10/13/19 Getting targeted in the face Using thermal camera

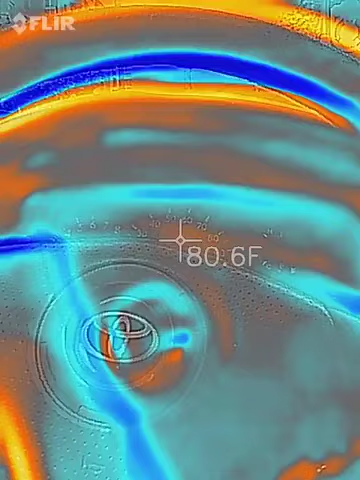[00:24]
On screen: spot 80.6°F
i'm using my thermal imaging camera um
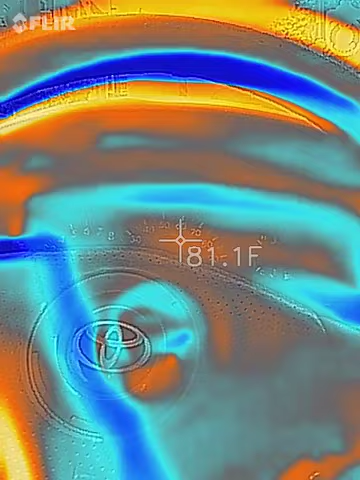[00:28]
On screen: spot 81.1°F
but it seems like it's really coming up
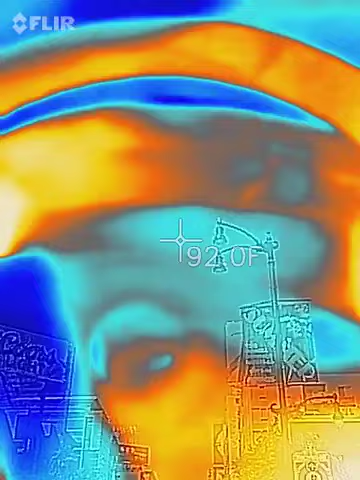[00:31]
from um it's coming up through my windshield
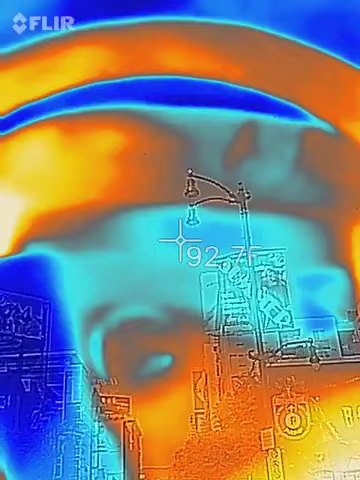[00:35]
and the temperature is there so it's like 94
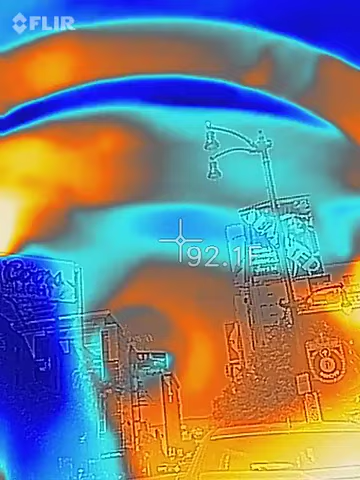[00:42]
degrees whatever it is coming through my windshield so i wanted to do a video just to document it um i'm
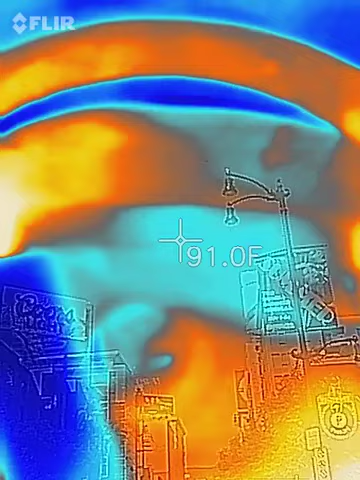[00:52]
On screen: spot 91.0°F
looking for a parking spot for trader joe's right now but i just wanted to make sure i get this documented since i was getting i've been getting targeted